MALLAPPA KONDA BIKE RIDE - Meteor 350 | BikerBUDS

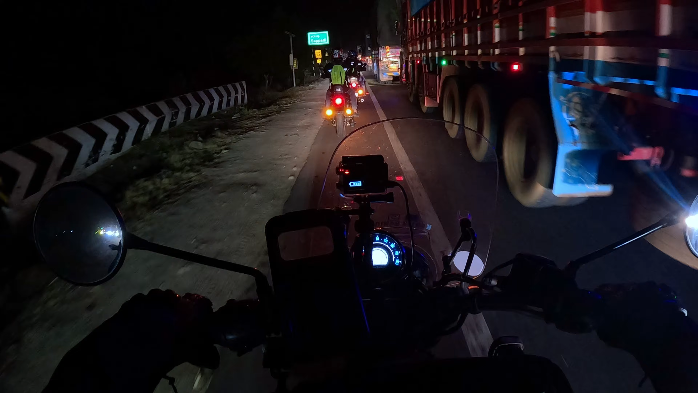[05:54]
The time now is around 4.56.
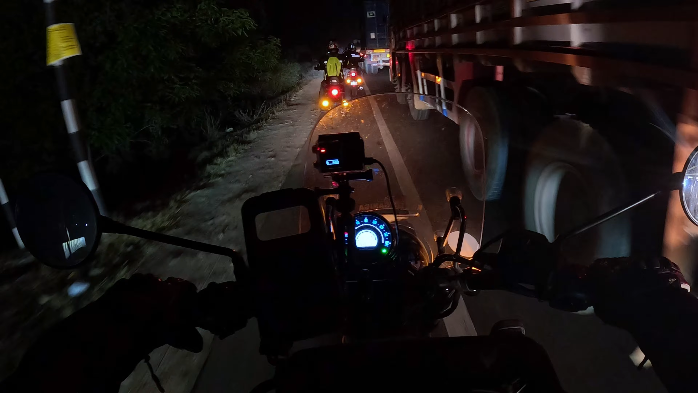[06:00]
And we have already crossed Attibale Toll Plaza. And we are on our way towards Malla Pakonda. Yeah, there's a little bit of traffic here.
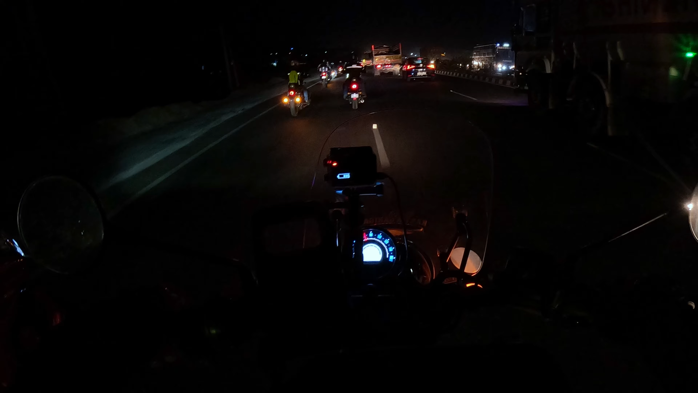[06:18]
Oh, that's why I'm going on a single file.
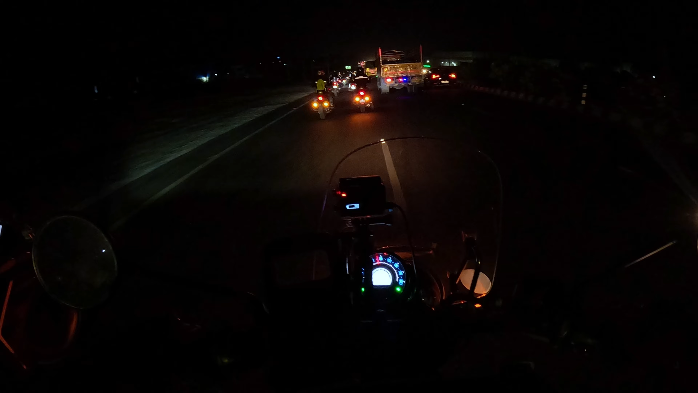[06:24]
Now, we are back on double file. It's fun, isn't it? Yeah, but you need to be a little careful. That's the thing.
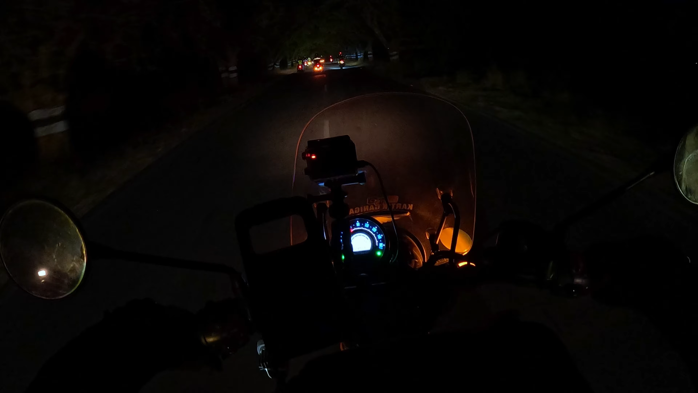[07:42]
For a bystander, whoever is watching this rally ride, like, it looks beautiful. Honestly, it's just looking beautiful. And the route here is also, it's good. I thought, like, you know, as we would be taking a diversion, I thought, like, it'll be, you know, a little rough road and all.
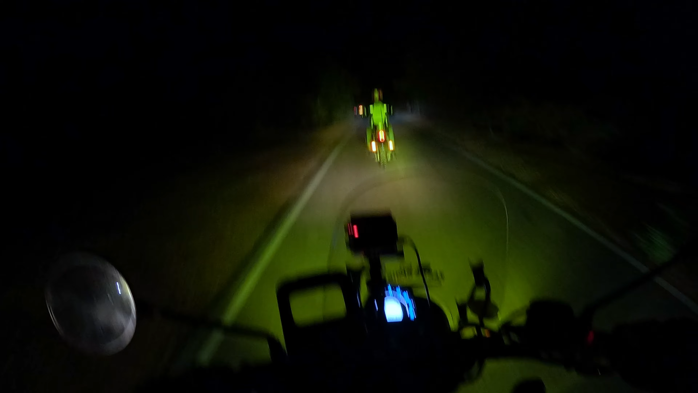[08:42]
I'm getting that, you know, the hill vibes. The roads have started inclining and I don't know whether people can able to see or not, but there is a mountain right in front of me. I can only see a little shade, like, like the border. Alright.
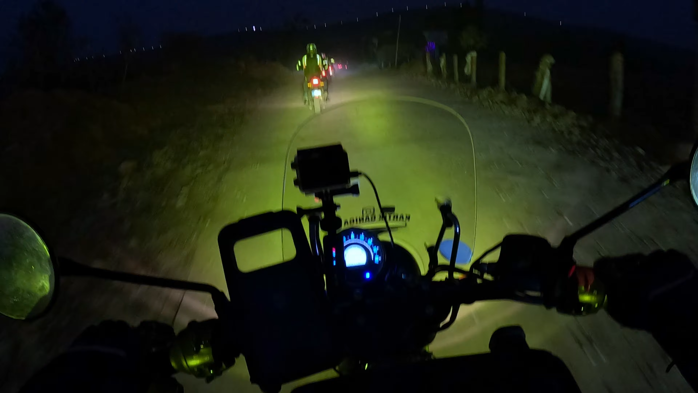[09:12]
The comfort is over. Here. Little bit of, if we get a little bit of off-roading and I would love it, actually. I think we'll be going to that top location.